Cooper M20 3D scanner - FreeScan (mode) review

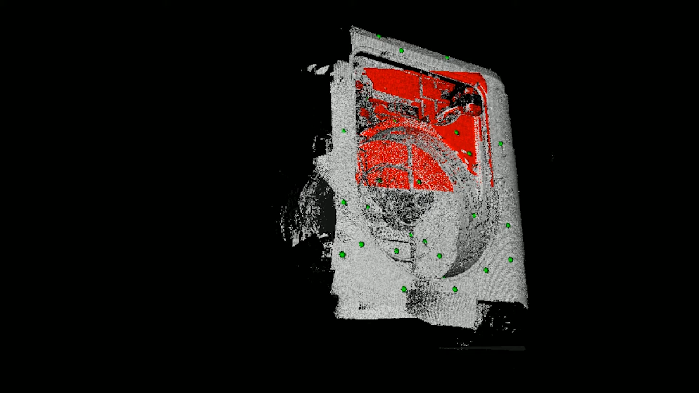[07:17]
see we have like a whole area in here you can try to get deeper in that by by twisting the scanner
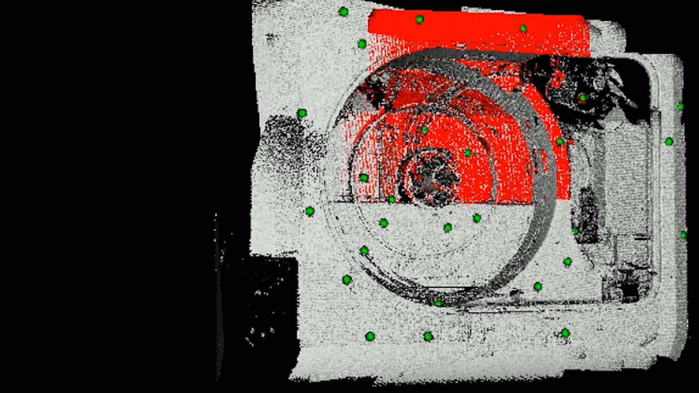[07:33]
area and I'm pretty sure that we are fairly happy with this scan now all right so that's
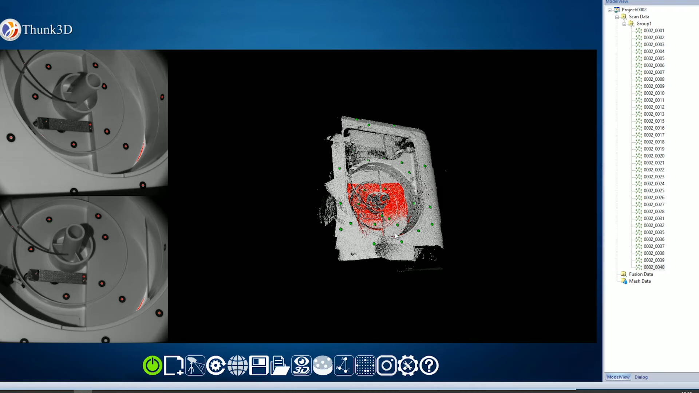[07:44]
that's the whole that's everything so we are actually going to take all of these here select
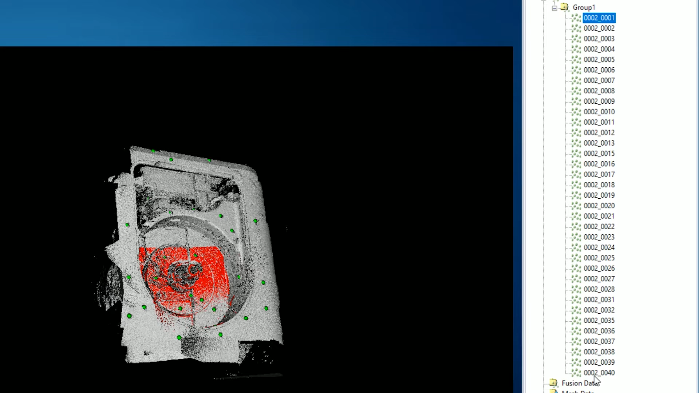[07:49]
them click on global registration so the computer has to think a little bit and it will match all of these frames together it might take a few minutes so I'm just going
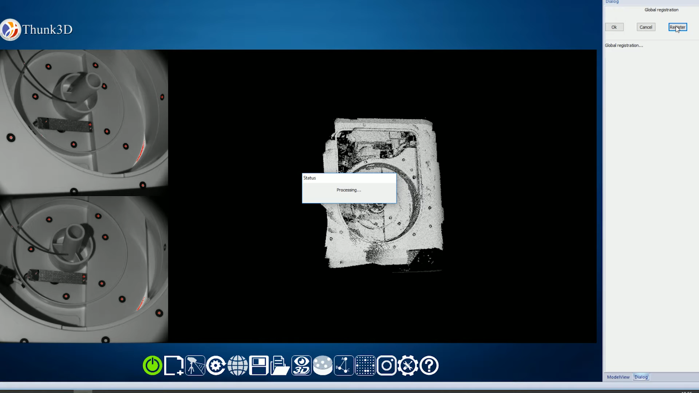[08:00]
to let it continue okay so the fusion is ready let's click okay see
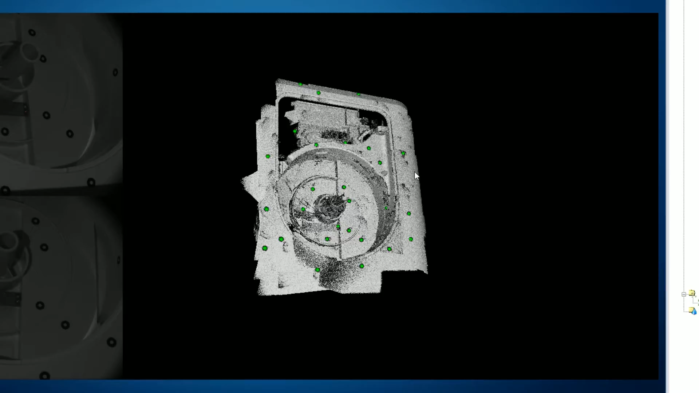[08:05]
if we can spin this baby around look at that we even got into some
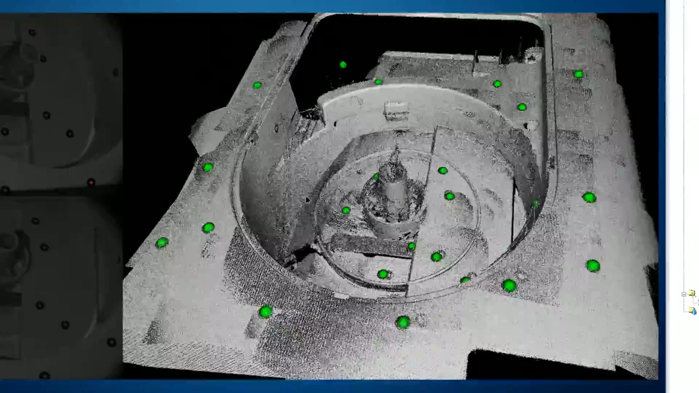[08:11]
of these angles here that was really difficult thanks
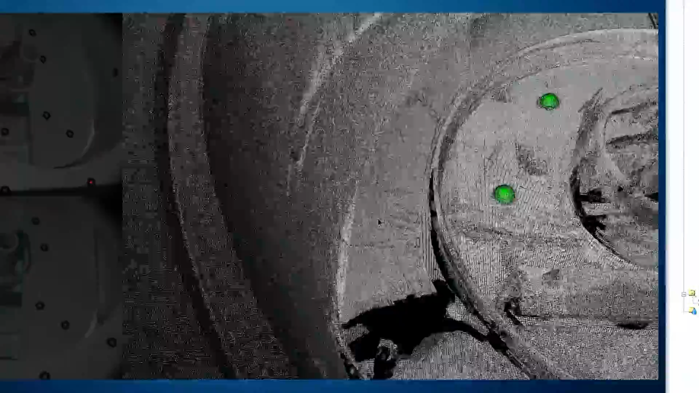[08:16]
to moving the scan around we didn't get all of the surfaces of course because we can't reach
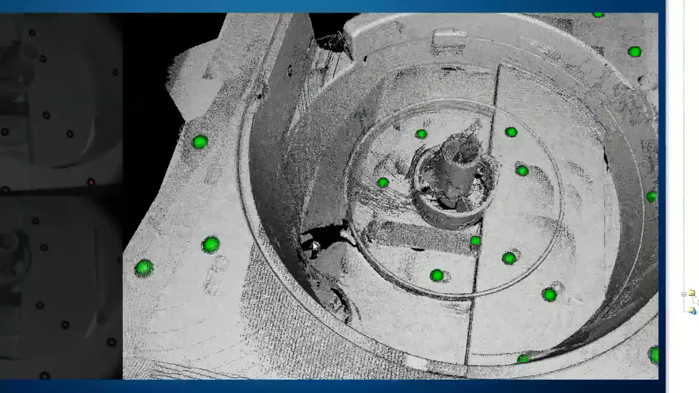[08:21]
can't reach infinity with the scanner but we did
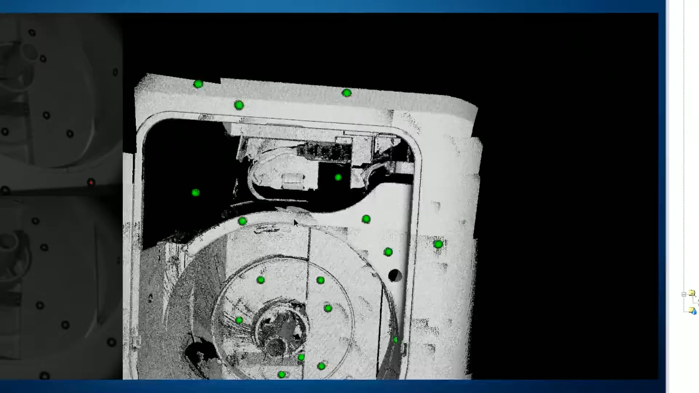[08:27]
get a lot of data this is clearly enough for making some sort of spool holder adapter thingy
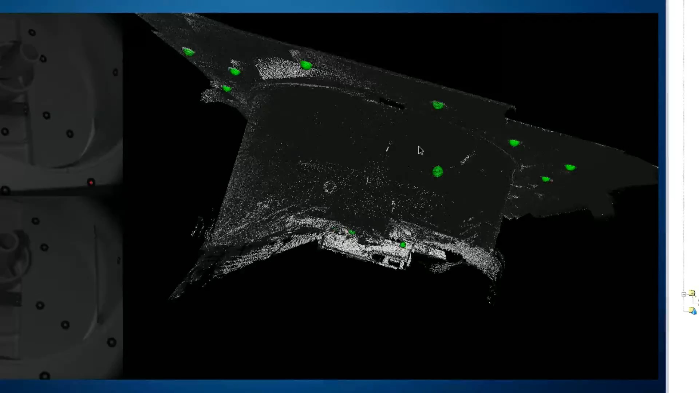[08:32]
thingy we also got some data in here that is interesting
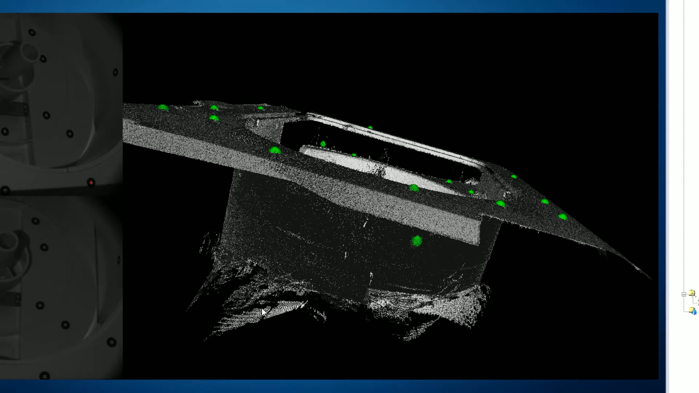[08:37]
mm-hmm all right looks
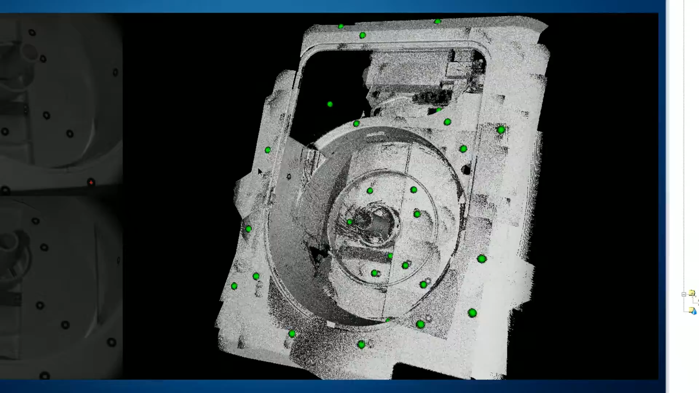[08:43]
like we have one bad scan but I can't figure out which one it is anyways we are going to mesh this one here so we'll click on mesh I will
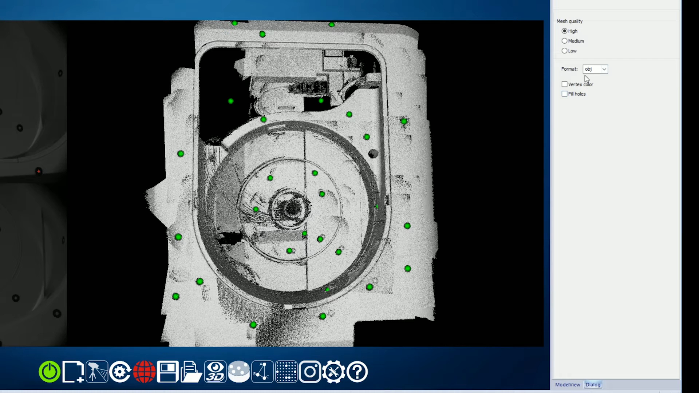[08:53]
not fill the holes let's try that in another software we will use medium for now because we don't really need much more than that right now
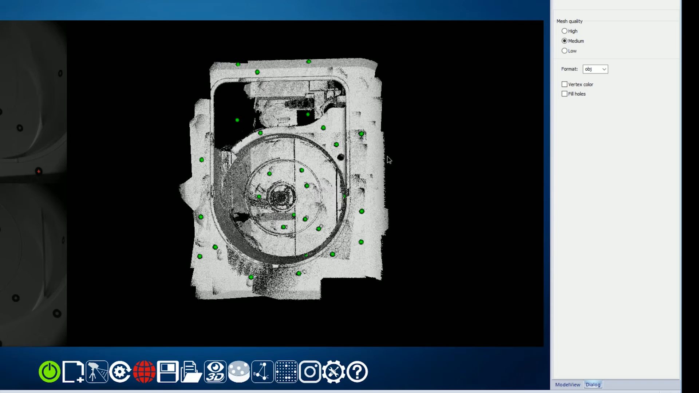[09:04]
again we only want to figure out where things are let's click okay and wait for the meshing
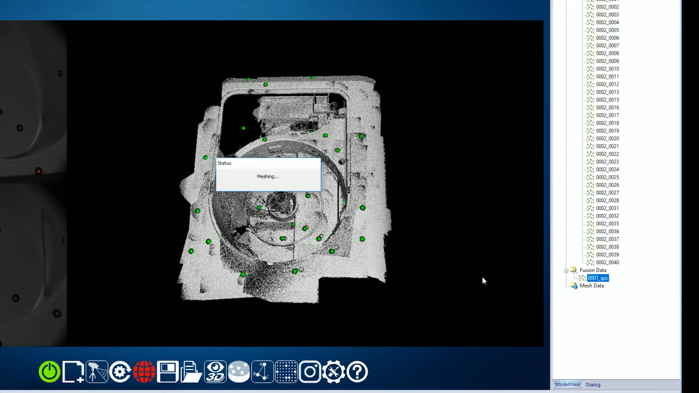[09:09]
okay so there we have the mesh not bad at all I think that's enough for doing some science on hey maybe I shouldn't call it science we did at least lose some data so um yeah probably do some darker scanning as well and attach those two we can actually try that out we are actually going back into the scanning
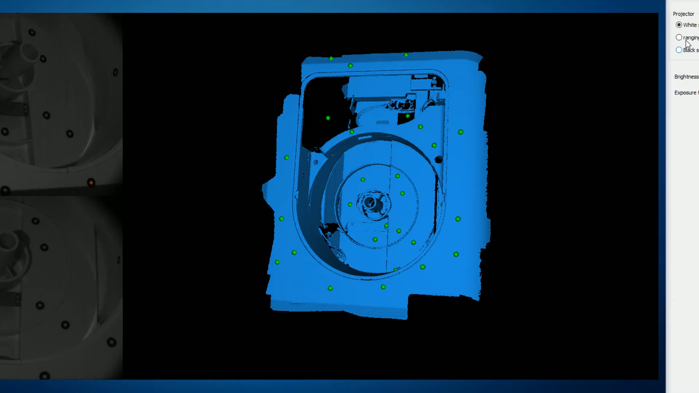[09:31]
going to the dark areas let's see see so let's increase the brightness here let's see if we can actually get something on that dark object it's going to
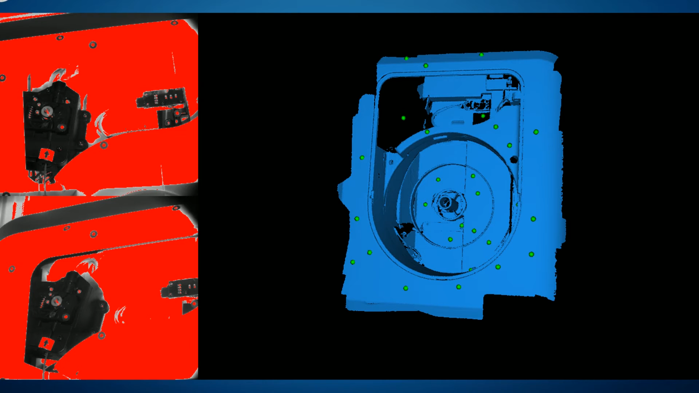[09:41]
be very very bright for everything else but I have a suspicion that we can actually use to make a manual scan up there move it slightly
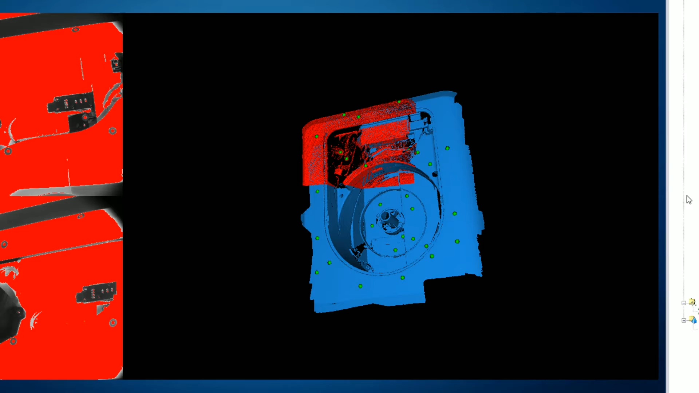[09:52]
create a new one so yeah as you can see there we are filling everything up a
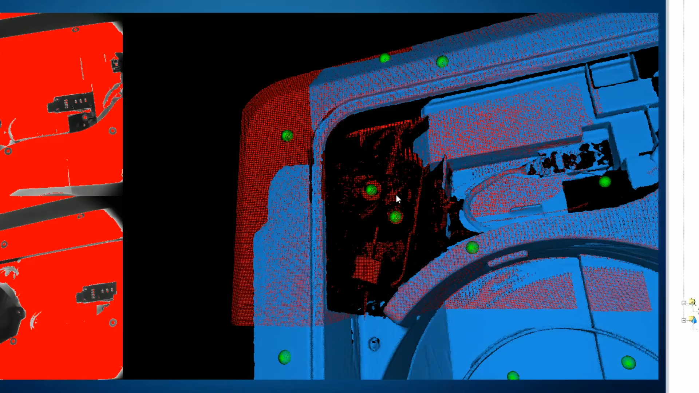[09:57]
little bit it's it's gonna be noisy but hopefully it will be okay
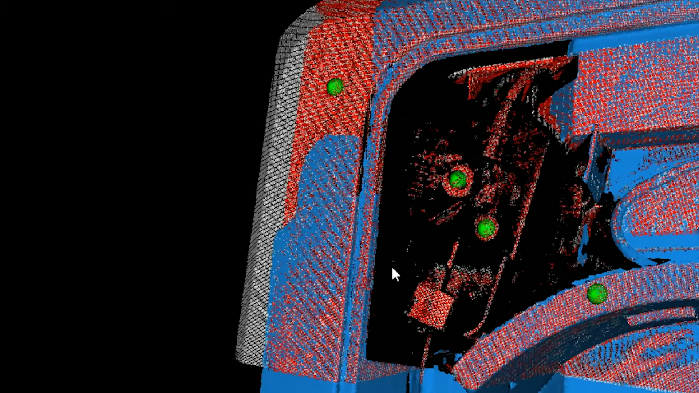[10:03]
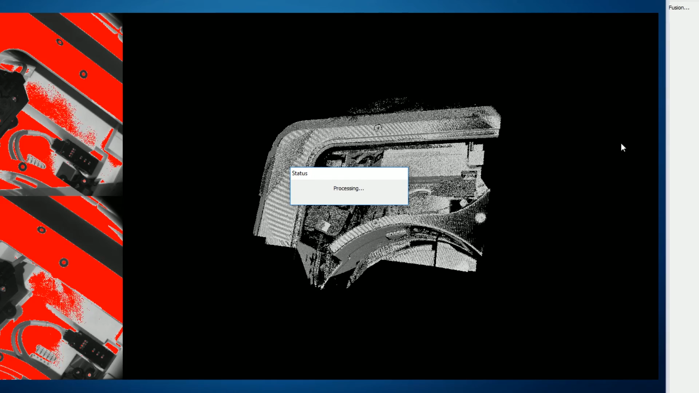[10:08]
so I kind of want to mesh these separately because I think that will help out later this feature
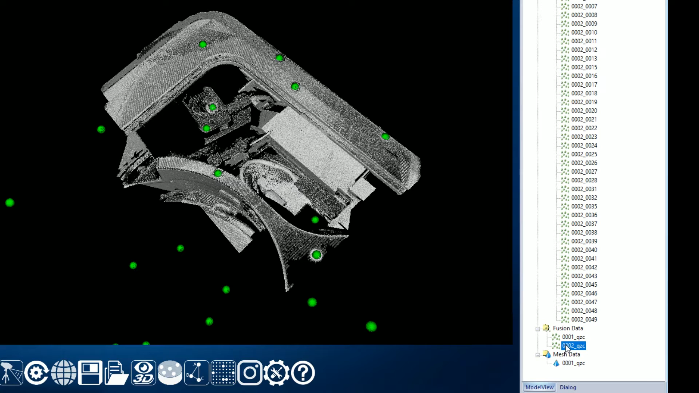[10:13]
here that when we mesh these ones we are going to do
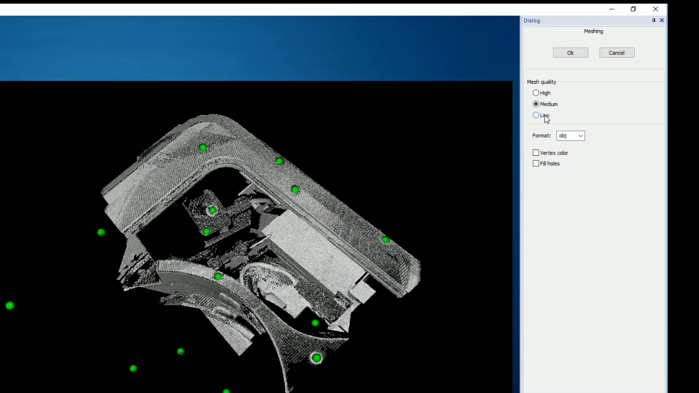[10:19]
that and fill some holes hopefully we can preserve some of the data if nothing else we have the the
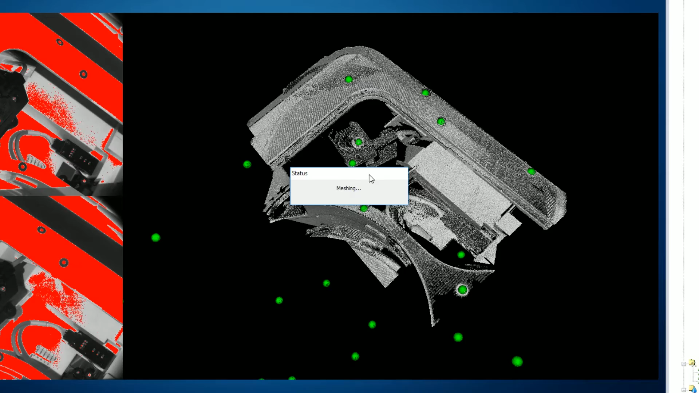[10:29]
point raw data that we can use as well well obviously not perfect
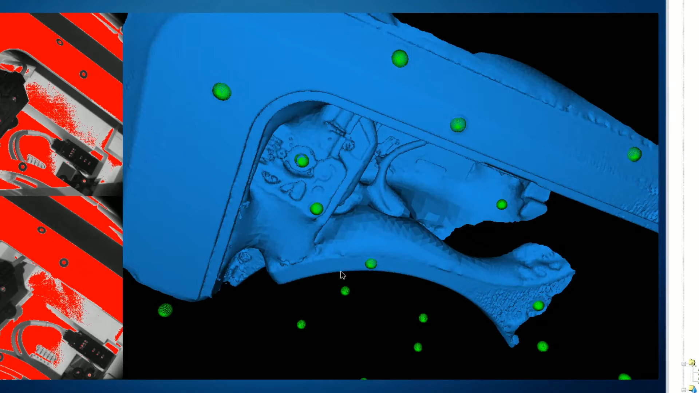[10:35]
but it's it's probably a little bit more than I would get anyways
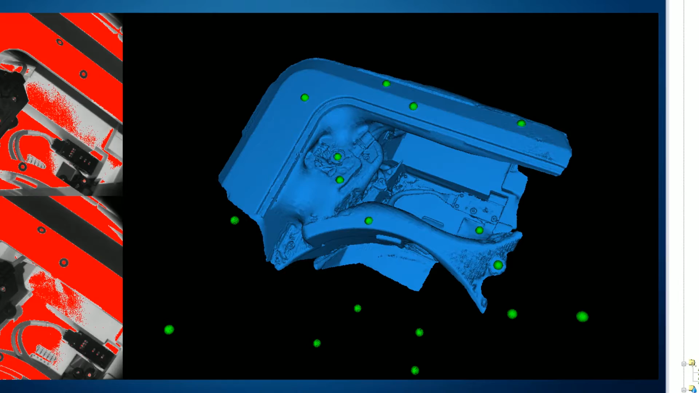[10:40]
okay so we have these two meshes now they are not joined together and
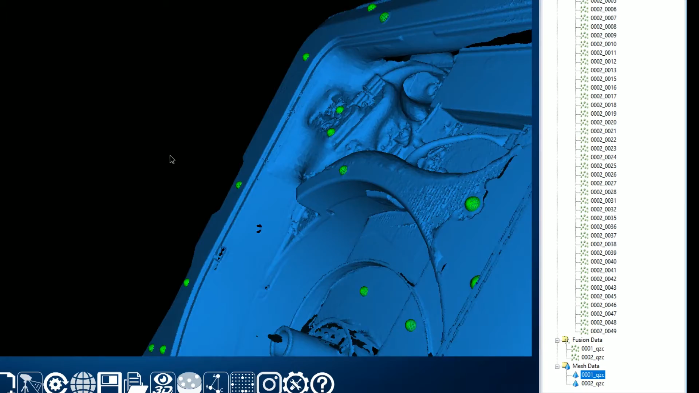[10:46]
I think that's probably a good idea for now I think that's a really
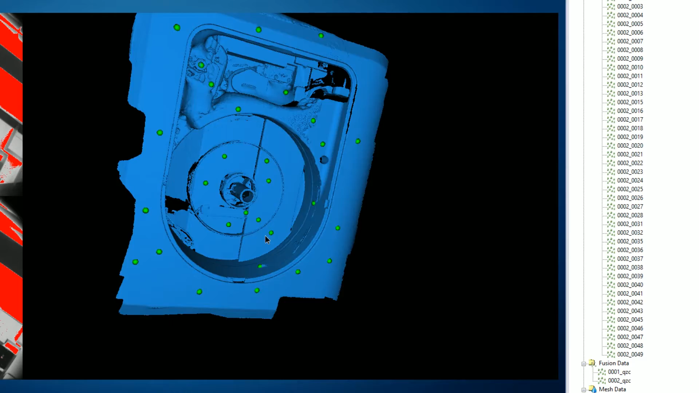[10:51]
good scan of course we could do more time and this scan here is probably one